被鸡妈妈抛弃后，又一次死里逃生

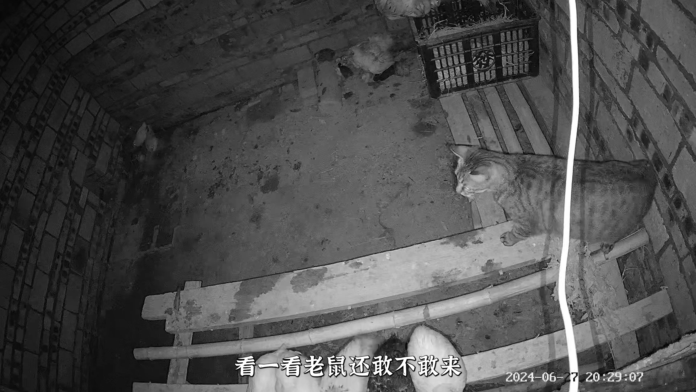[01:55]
还是把月饼放到鸡舍里面让他在这里吃一碗看一看老鼠还敢不敢来月饼刚进去还挺认真的到处检查他应该是能闻到一点老鼠的味道他藏起来了哎呦他好像还感觉到我在看他在很晚的时候月饼好像是发现了老鼠他一直盯着屋子上面的一个角落那个老鼠可能是从屋檐的瓦片底下钻进来的哎月饼在这里还是有用的这都晚上一点多了老鼠都没有来上次看到那个老鼠特别大应该是比较聪明月饼在这里他是不可能会来了本来还
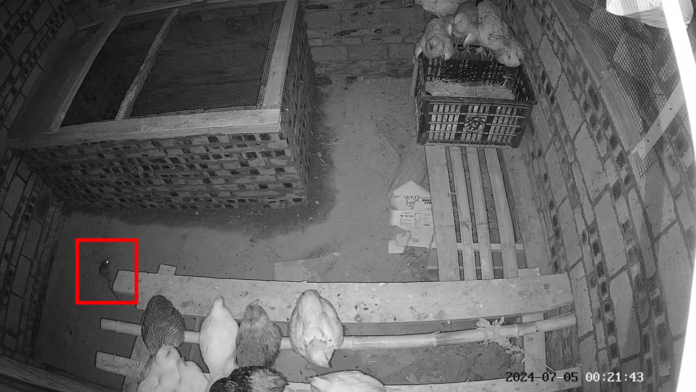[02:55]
后来没有月饼的情况下老鼠还是会进来但是经过长时间观察发现老鼠并不会伤害我家鸡事情到这里完全没有头绪了我家马达现在会对小鸡护食但它肯定是不会咬